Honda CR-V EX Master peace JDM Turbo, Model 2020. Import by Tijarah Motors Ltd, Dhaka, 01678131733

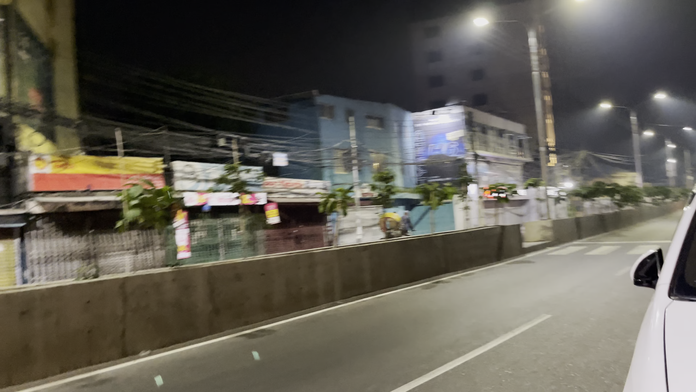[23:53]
আর এদিকে আর্টিসান আছে, এদিকে আছে হাবালের শোরুম, হাবালের অপোজিটে। আর সোজা বরাবর হচ্ছে শুটিং ক্লাব নাভানা HR টাওয়ার,